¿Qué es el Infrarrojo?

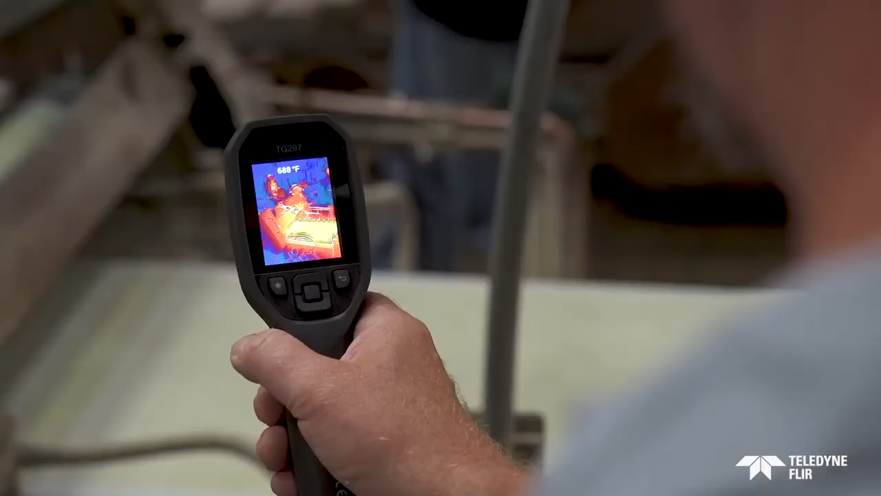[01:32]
see the heat and that pays off in so many
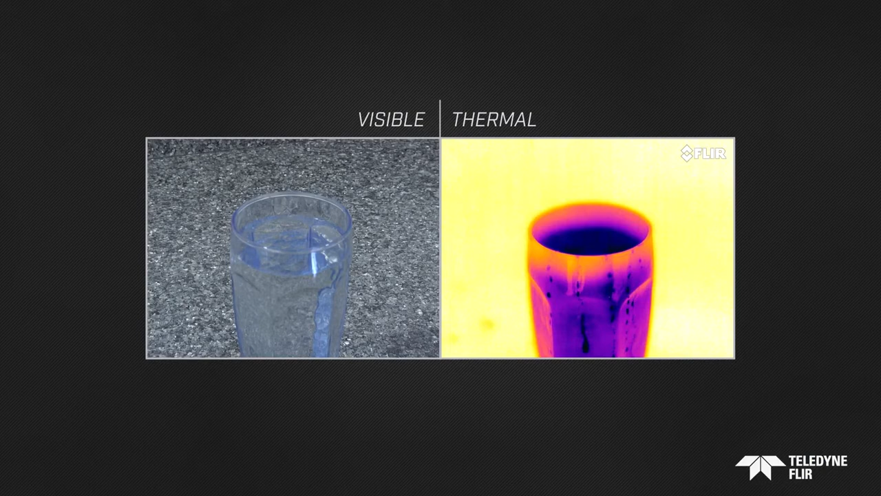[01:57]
emitted by all objects anything with a temperature above zero Kelvin the warmer
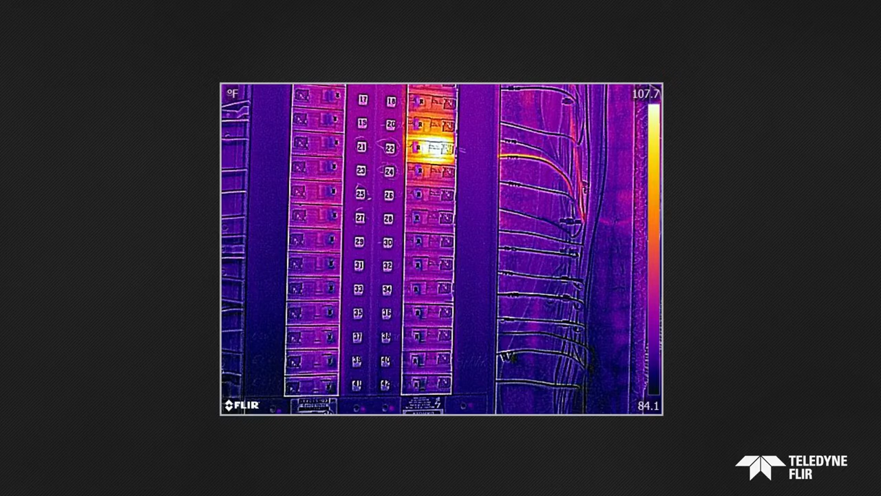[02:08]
On screen: scale top 107.7°F, scale bottom 84.1°F
energy its thermal detector is sensitive only to infrared radiation which
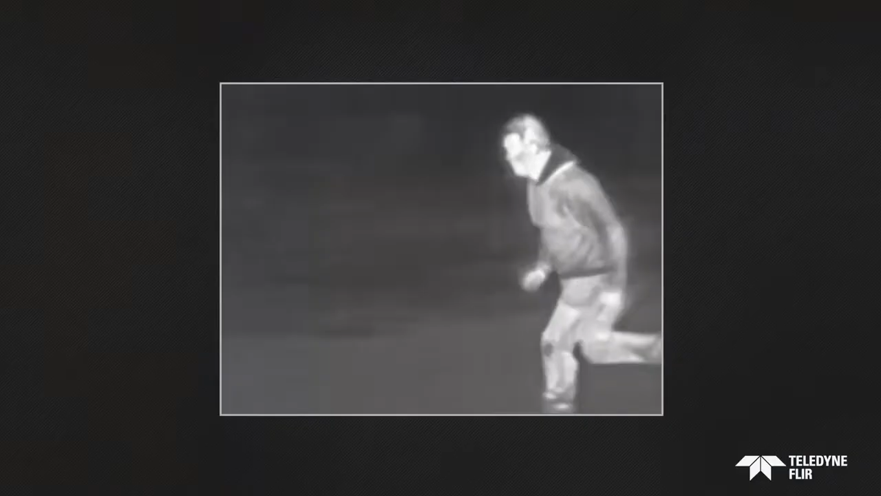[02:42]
they can even see through smoke and light fog the
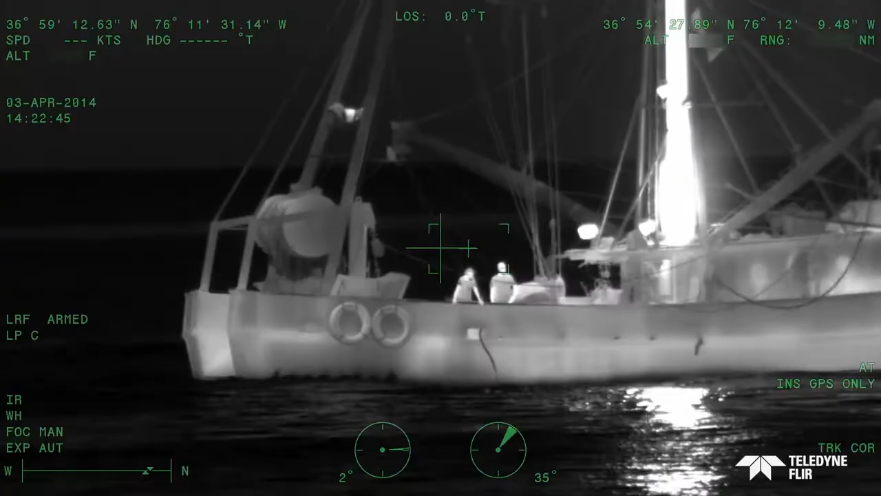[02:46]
ability of a thermal camera
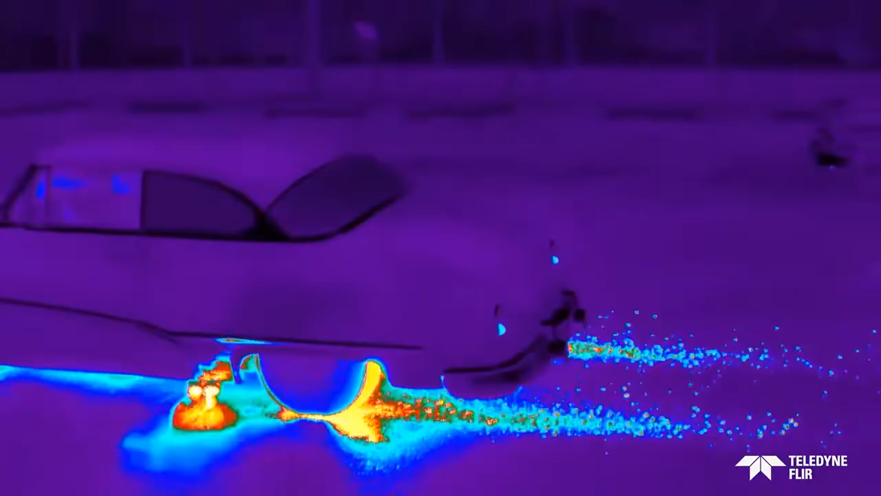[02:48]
to detect and visualize heat in fine detail
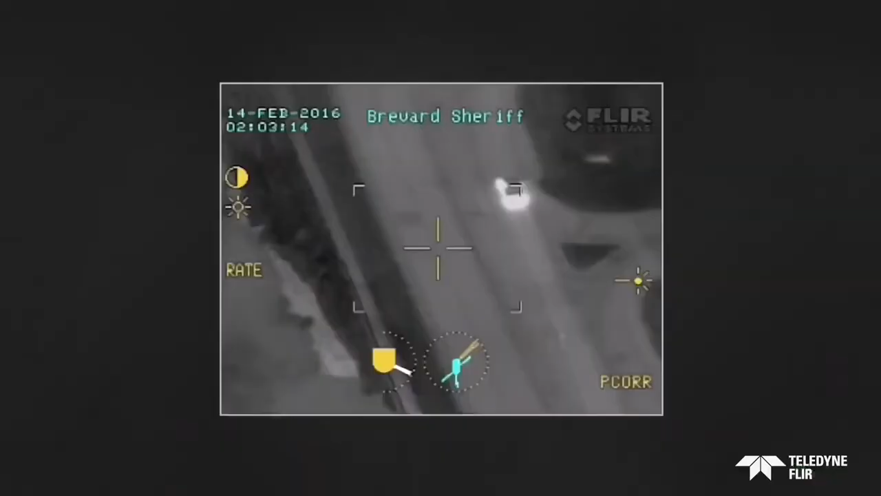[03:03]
fact some can spot the heat of a suspect from up
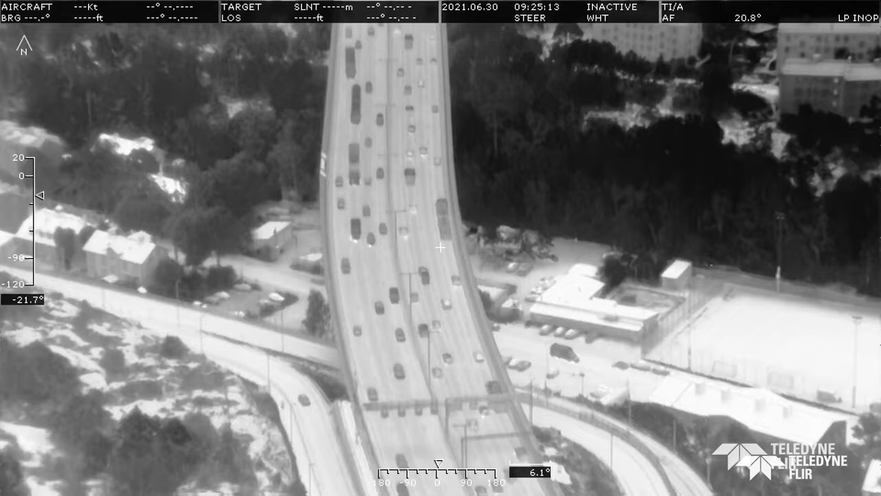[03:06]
to twenty kilometers away gimbals that are also equipped with shortwave IR sensors
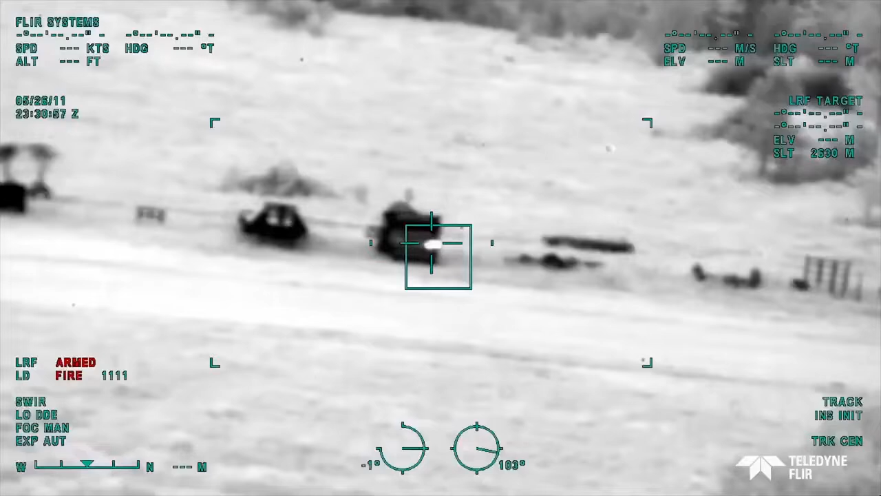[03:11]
can see the sparkle of a laser designator rangefinder and illuminator economical uncooled handheld cameras
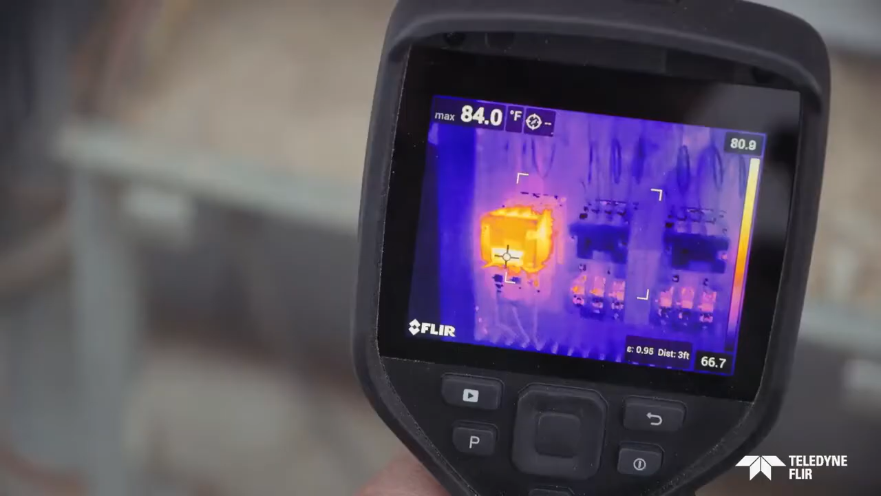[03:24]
On screen: max 84.0°F
them to quickly see signs of overheating which can help prevent unplanned shutdowns
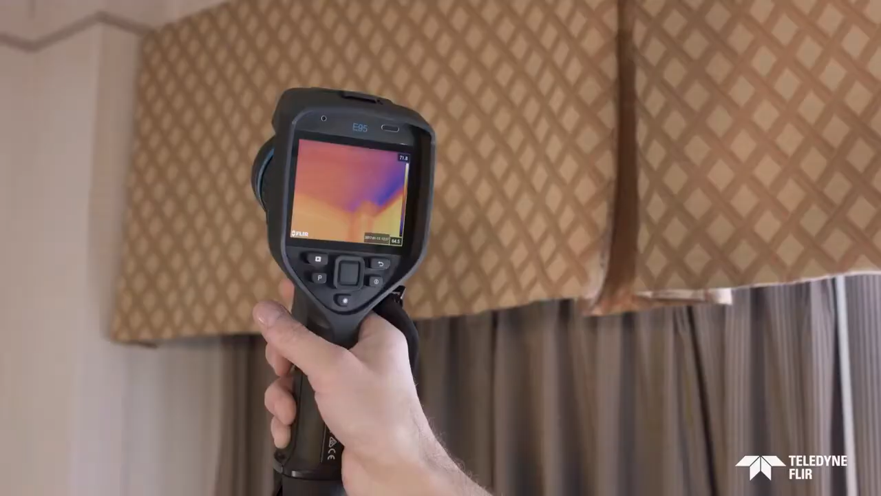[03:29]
while building experts can use them to find sources of energy loss
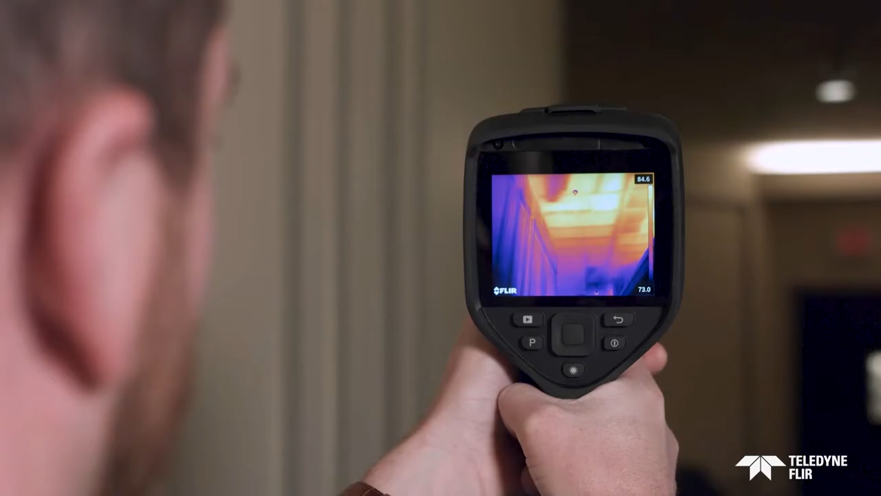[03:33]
moisture pests and more many FLIR test meters
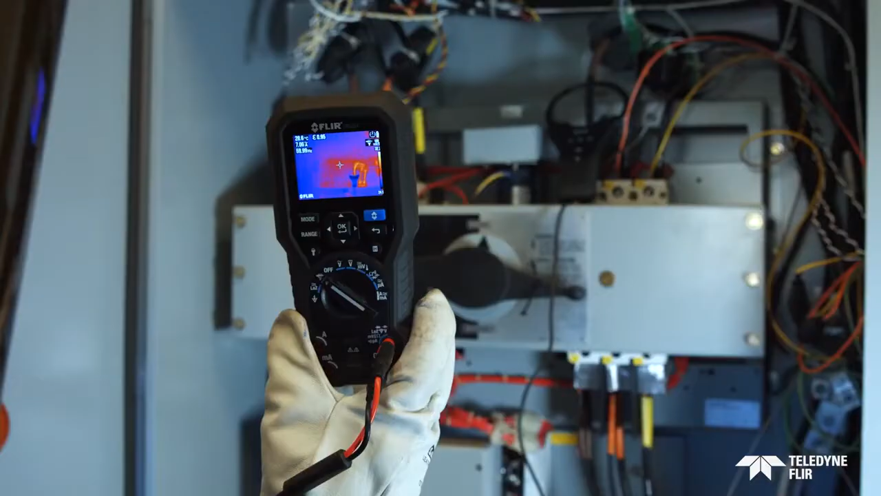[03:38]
even have
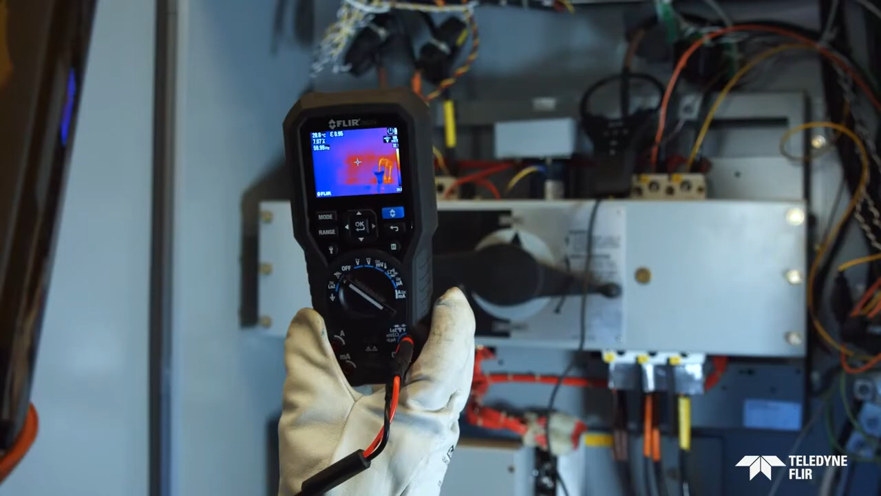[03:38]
simple built-in IR cameras to help locate problems